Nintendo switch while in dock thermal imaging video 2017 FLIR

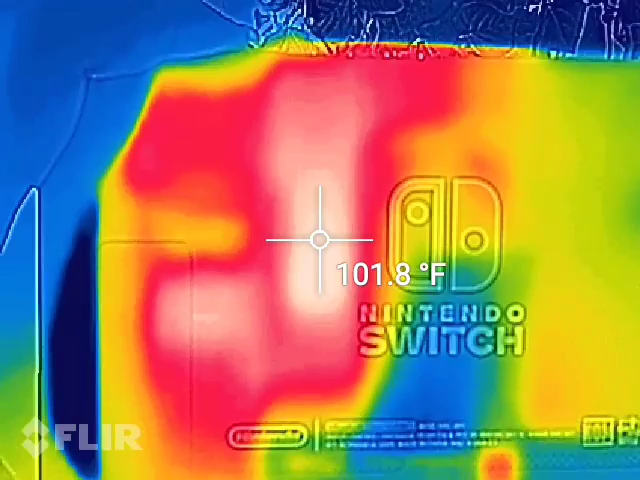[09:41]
On screen: spot 101.8°F
way hotter than what it was in its portable mode.
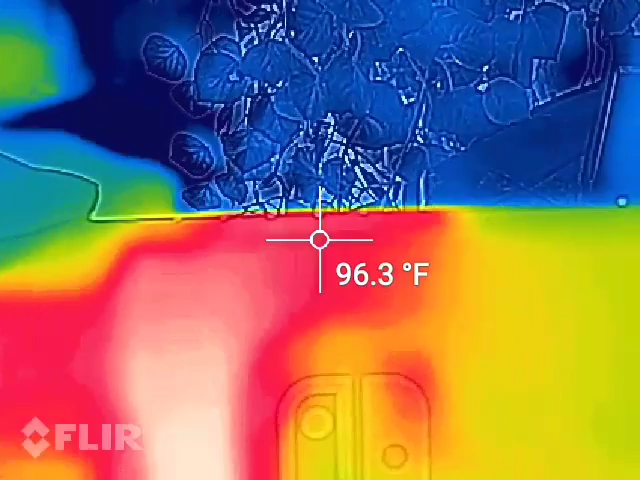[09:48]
On screen: spot 96.3°F
I mean, we're, I mean, yeah, 100, 102.
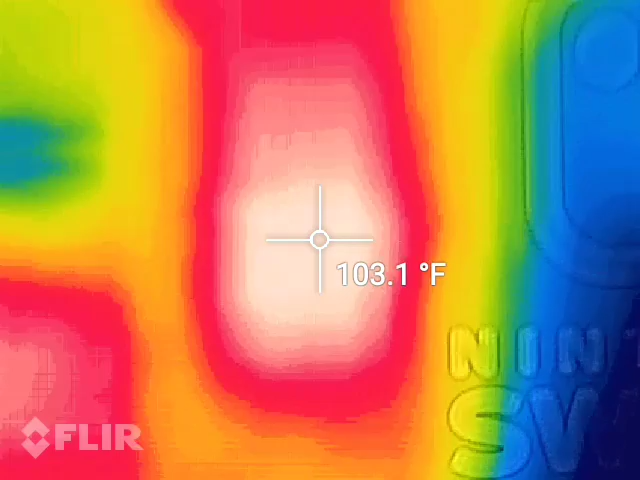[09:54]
On screen: spot 103.1°F
That's the hottest spot right there on the Nintendo Switch.
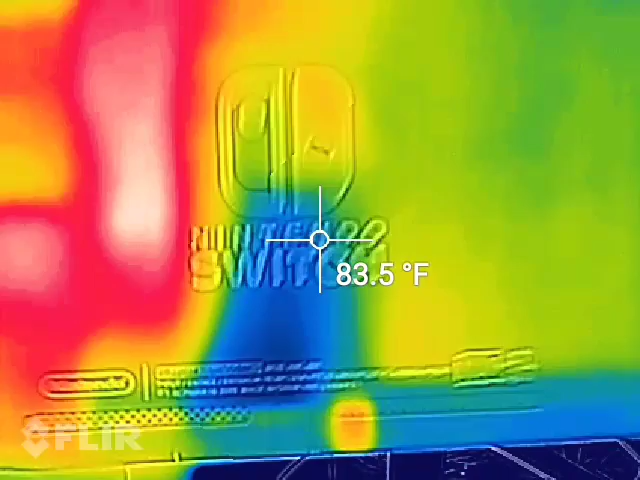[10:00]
On screen: spot 83.5°F
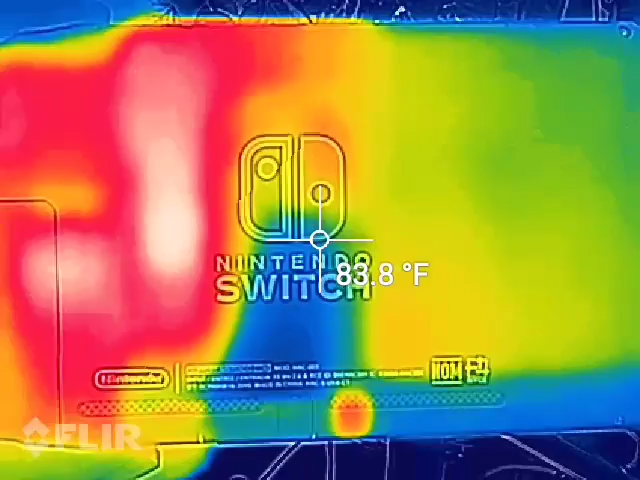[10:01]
On screen: spot 83.8°F
You can definitely see where the battery is.
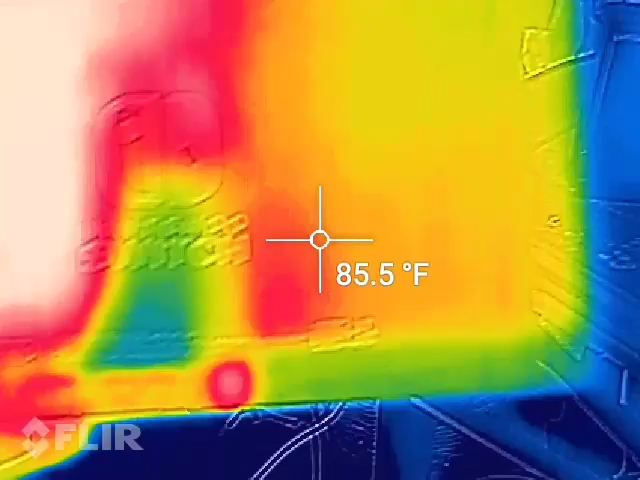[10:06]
On screen: spot 85.5°F
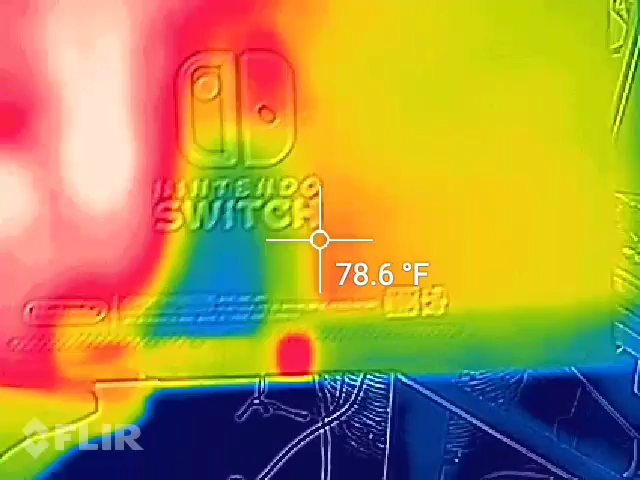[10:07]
On screen: spot 78.6°F
And then we got this intake vent, 95.
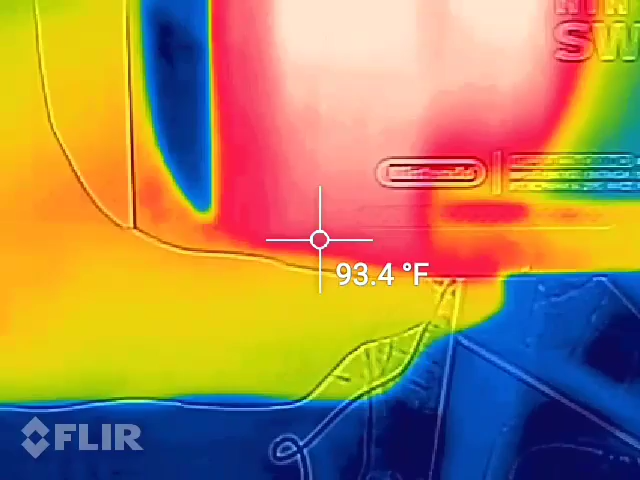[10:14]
On screen: spot 93.4°F
Please note this is in Fahrenheit, not Celsius.
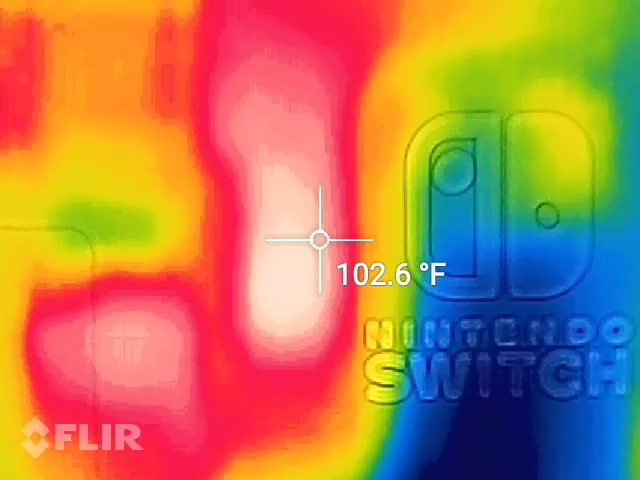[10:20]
On screen: spot 102.6°F
I'm filming this from the United States. And we'll go to the top one more time.
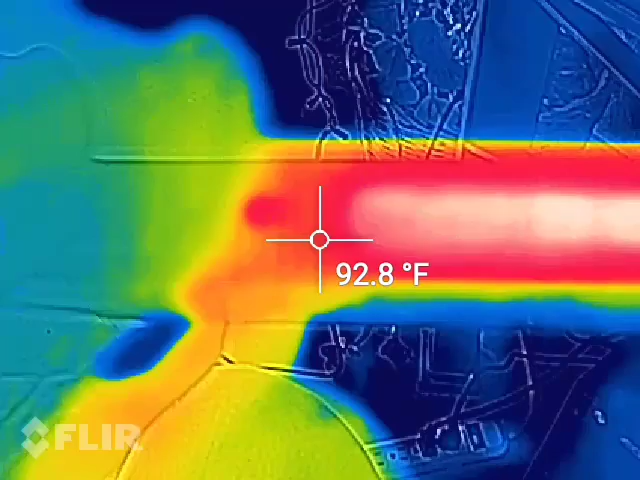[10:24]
On screen: spot 92.8°F
And you can tell just having it out of the dock, temperatures have already dropped about seven degrees.
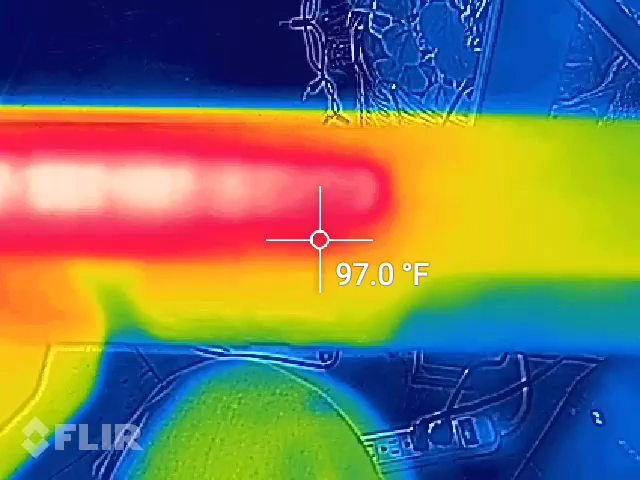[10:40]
On screen: spot 97.0°F
Well, if you liked this video, like, subscribe to my channel.
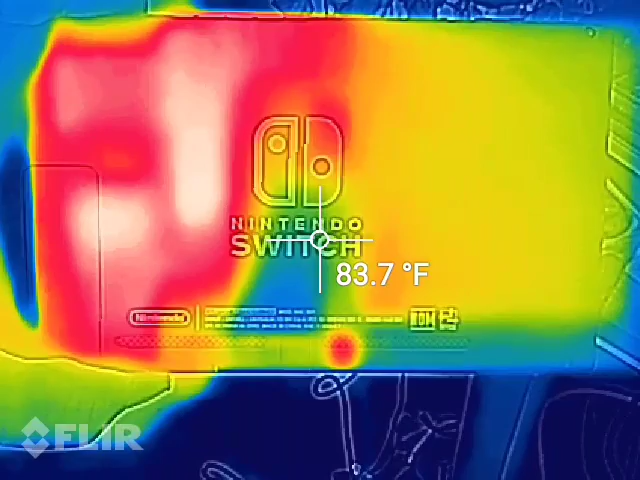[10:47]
On screen: spot 83.7°F
If you don't like it, hit that thumbs down button. But this is the Nintendo Switch when it was docked.
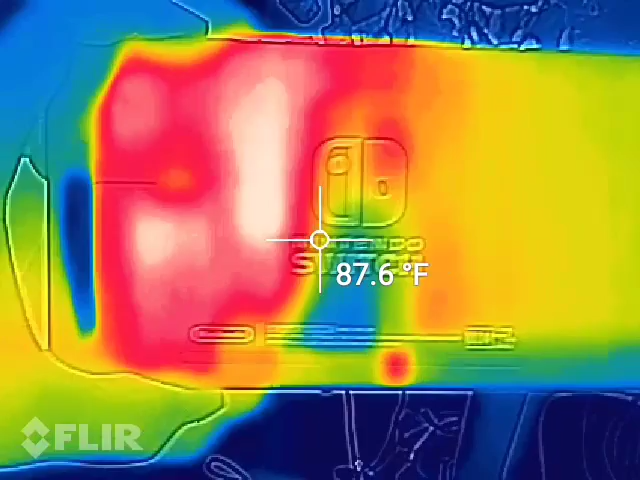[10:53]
On screen: spot 87.6°F
Thermal imaging camera by Flair. Shot with the CAT S60.
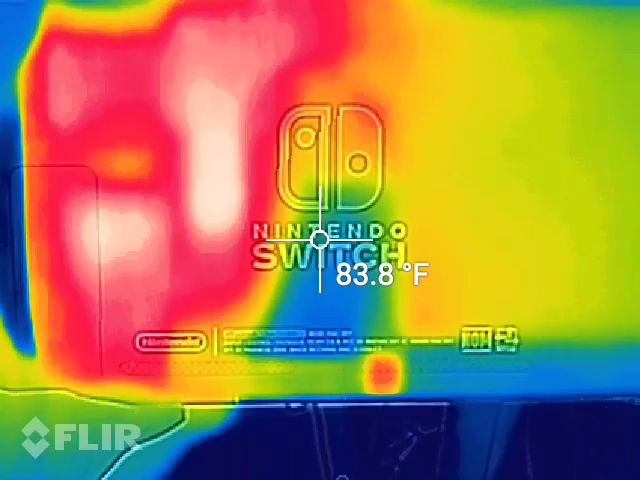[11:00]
On screen: spot 83.8°F
Rugged smartphone with built-in thermal imaging by Flair. Clearly having this particular monitor. There you go pretty much.